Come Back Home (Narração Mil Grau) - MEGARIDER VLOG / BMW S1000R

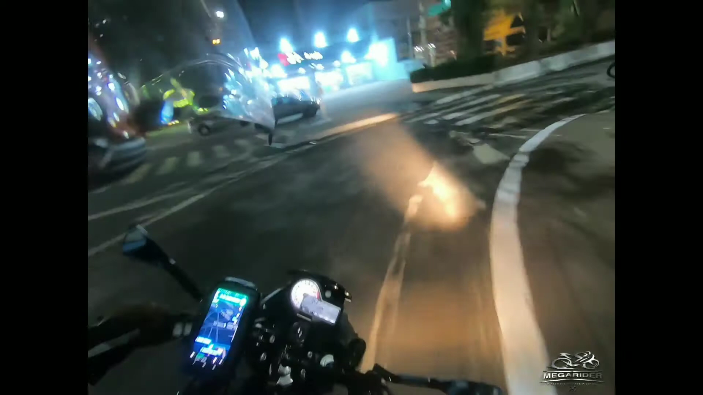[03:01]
Cachorro louco é Oscambau. Só tô acelerando porque tá dando vontade de soltar um barro maroto. Kkkk. O bom de andar à noite é que não tem trânsito, não tem farol e não tem comando.
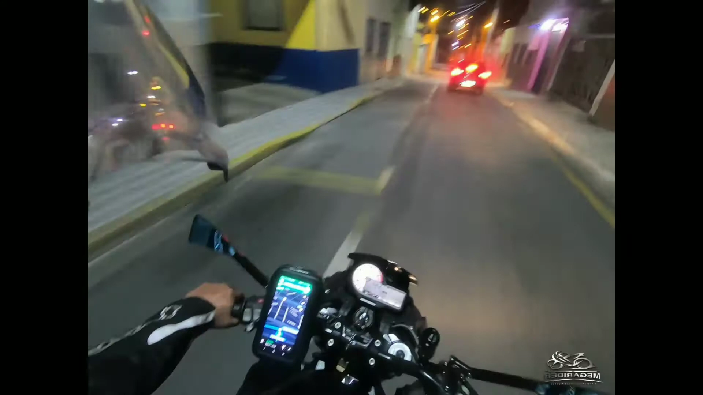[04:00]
Cara aí. Que curvinha mal feita da porra, aí pra consertar, tem que quase parar a moto senão cai e quebra a força.
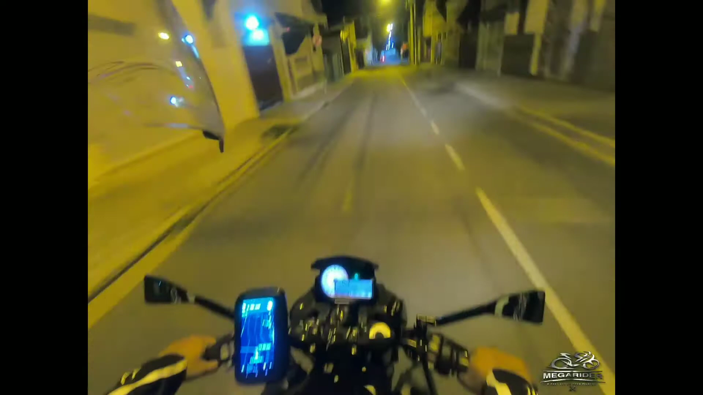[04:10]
Haha. Olha aí, de novo a mesma merda, kkkk. E pra completar a coleção de cagadas, ainda vai lá e fura o sinal vermelho. É um arrombado mesmo. Kkkk.